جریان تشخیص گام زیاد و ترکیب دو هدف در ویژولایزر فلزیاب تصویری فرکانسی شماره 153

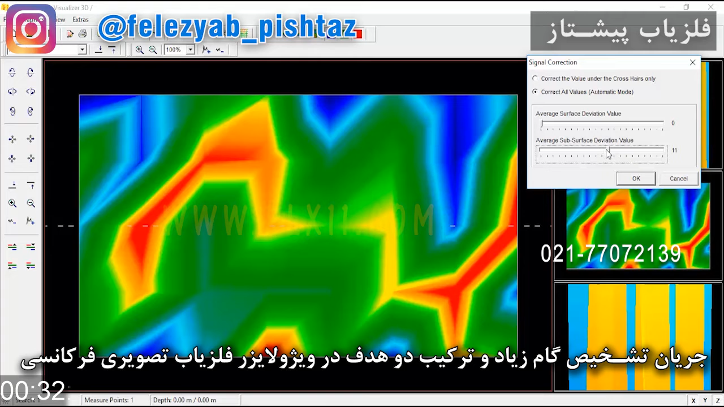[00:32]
منبع از منابعی که اختاف و داخل چیز دیگه قرار میدن این تصویر ها خیلی عمومی میاد ماله 18-11-5ه و این عمودیش هم در اینجاست این ها در 18-11-5 زیاد مشاهده امکان داره بشه ولی وجود هدفش قابل بحثه این هایی که به این صورت دو تا لکه اینجا میبینید این ها روزها یا خاک روز پخته یا مساله ساختمانید زمین های سیف
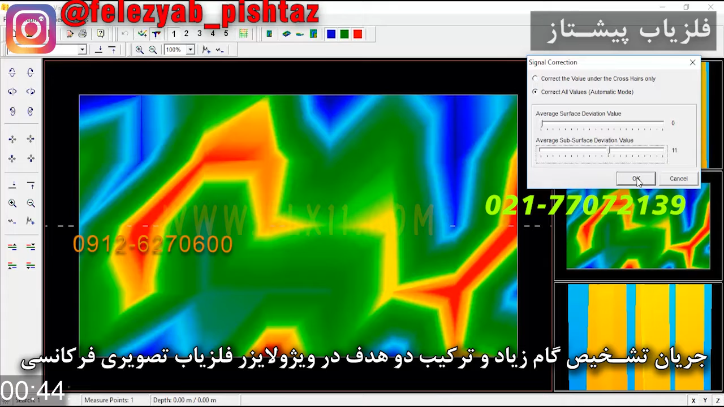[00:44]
شده خب این چون ویدیهاش پنج و پنج بوده کود 11 پایین رو بهش میدیم
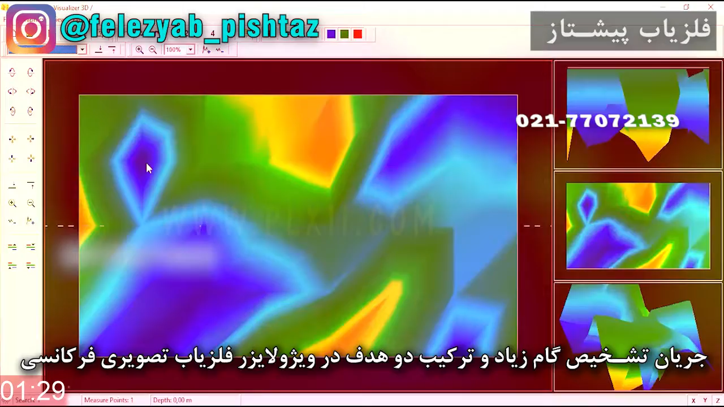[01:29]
دو لکه رنگ در اینجا داریم و یه لکه رنگ به این صورت در اینجاست یک لکه رنگ مخروطی هم در اینجا شد گرفته در همون جایی که اون لکه رنگ عمودی موجود داشت پس
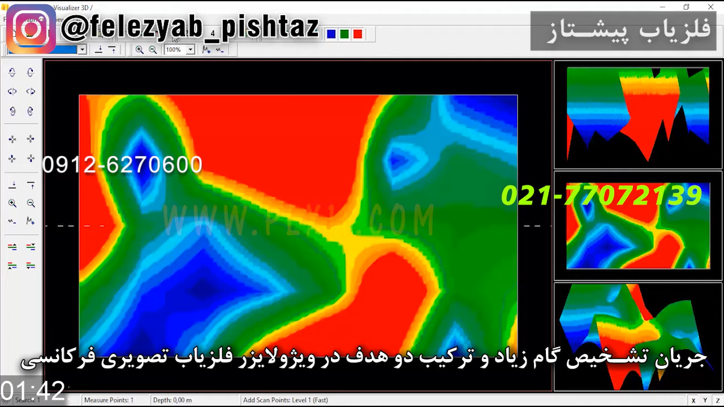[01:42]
تا اینجا وقتی از آینتی سایز پنج استفاده میکنیم یه ترکیب خاصی رو میبینیم حالا میریم کود یک رو میدیم برای اینکه جدا کنیم در کود یک ما اینجا یه لکه داریم و در اینجا ببینید این یه لکه این بالاست یه لکه اینجاست این لکه اگر جایی میاد تعدیه هدفه ولی بنابراین
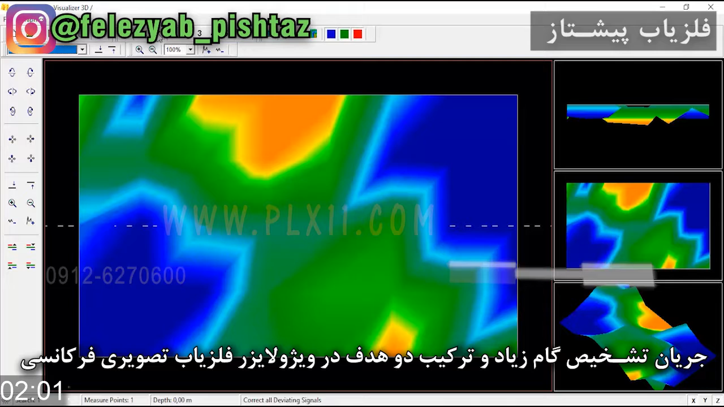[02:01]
نیست که حتما هدف مورد نظر در اونجا وجود داشته باشه وقتی دو سفرش میکنیم و میاییم آینتی سایز پنج رو میدیم چنین ساختاری رو ما اینجا داریم میبینیم یک مسلس با یک خط به همراه اگر یک مقداری ما از F7 استفاده کنیم در این دو جا دو تا لکه رنگ تو پتز زمینه میبینیم که داره آشکار میشه و حالا F6 تا بتونیم اینا رو پر رنگ تر کنیم
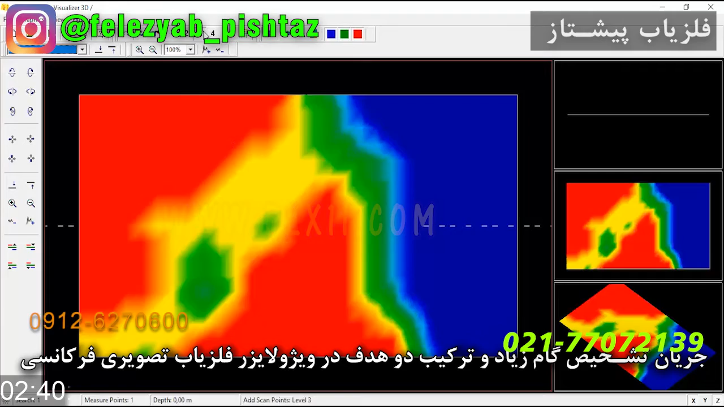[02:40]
به نصف تا قابل رویت باشه این لکه هایی که در اینجاست اگر تو 4 رو بزنیم یا 3 رو بزنیم این بزرگتر میشه و این یکی میره تو دل این اینجا دو لکه به این صورت کناره هم و به همراه این وجود داره که وقتی بخواییم اگر سایز ها رو بزنیم اینا خیلی کچیک میشه در حالت یکش ما یه لکه رنگ خیلی بزرگ داریم که این
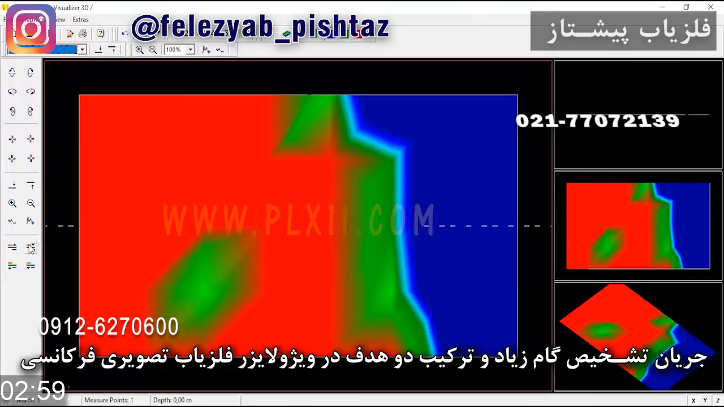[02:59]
رو میتونیم از F7 استفاده کنیم و دو لکه رنگ رو در کناره هم به دست بیاریم ولی این دو لکه هه در حالت آین تی سایز دو یه تکه در آین تی سایز یک